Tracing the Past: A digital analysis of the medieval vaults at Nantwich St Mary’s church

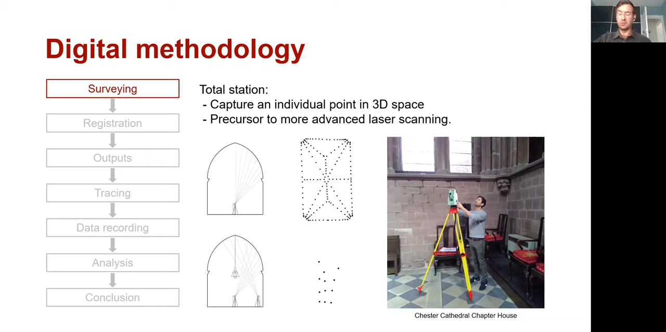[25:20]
So at this stage, we abandoned total station as a method of scanning. However, we can see its advantages in particular investigations, which we'll come back to in the future. So the next method that we looked at was laser scanning. So laser scanning can be seen as an advance on total station.
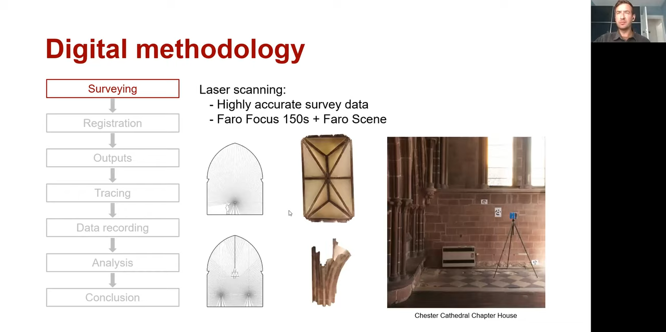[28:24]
Compare it between the two slides. Advantages, photogrammetry is relatively inexpensive.
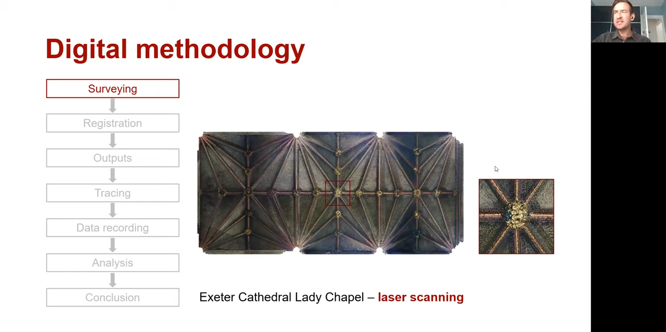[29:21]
And looking at the image, we're very pleased with the result in terms of the geometry. It looked very accurate. The image itself, though, was possibly a little bit grainy. And you can see that here in the blown up image on the right. And when we compare that to the photogrammetry equivalent, again, the geometry looks very good, but the image itself is far superior.
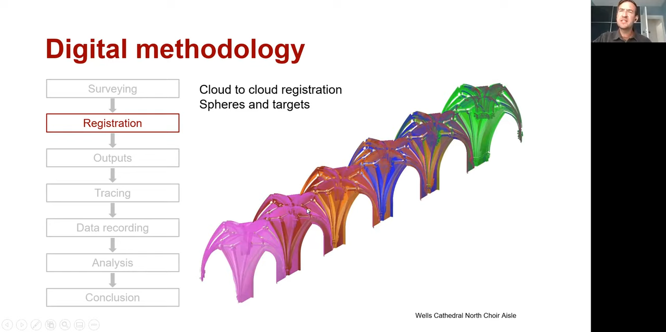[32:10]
It can just look at geometry in the church and work out how to align the different scans to each other. So you can see here, different colours represent different scans, and you can see how they overlap with each other to create a much fuller model. So here you can see, these are some of the early outputs from Nantwich in which we took 11 different scans.
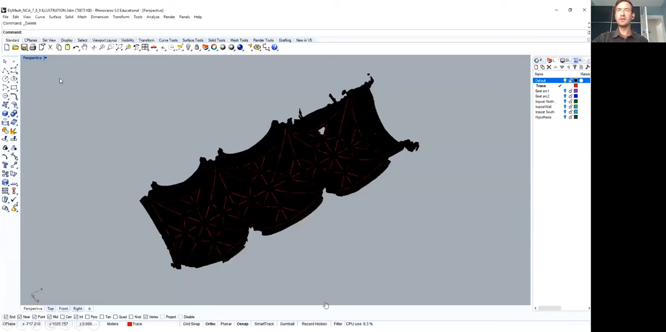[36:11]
So I'll just conclude this section by showing you a quick video, this time of Ely.
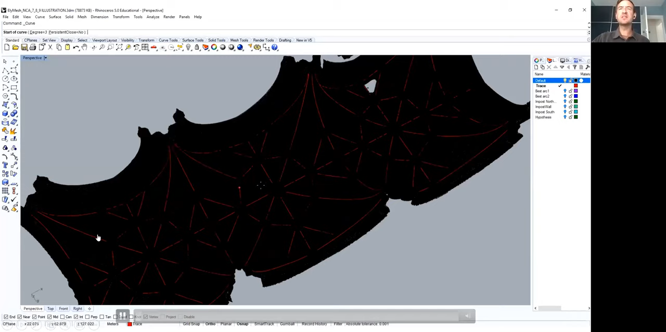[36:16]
This is the North Quiet Isle.
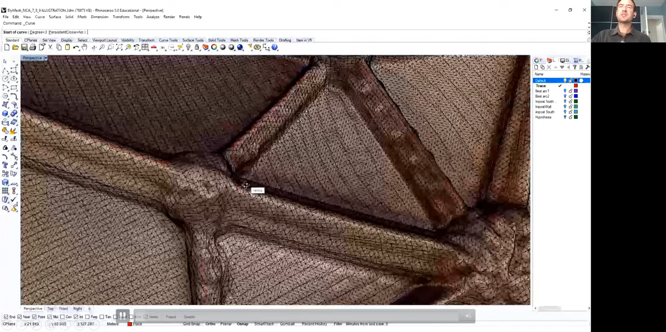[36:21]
So this is us tracing a rib along the intradus line, this time manually.
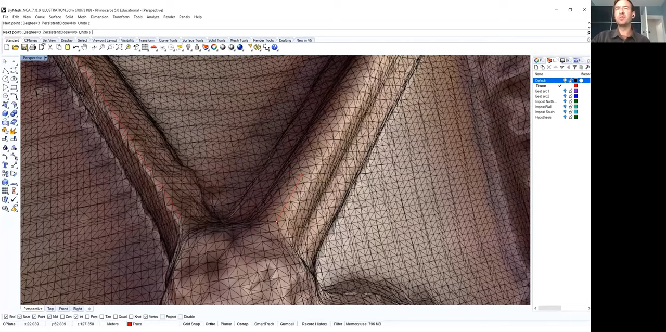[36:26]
We've kind of moved on from this when we can, and we have an automated process now.
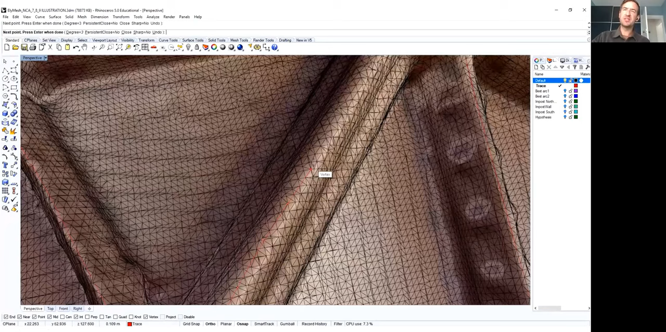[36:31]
We're essentially trying to go as close to that center line as possible,
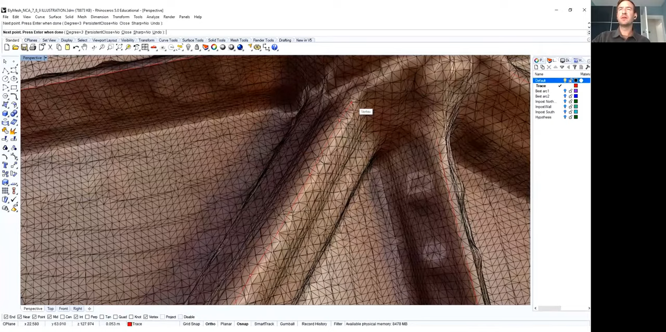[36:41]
which gives us a traced line, which you'll see shortly when the mesh is switched off.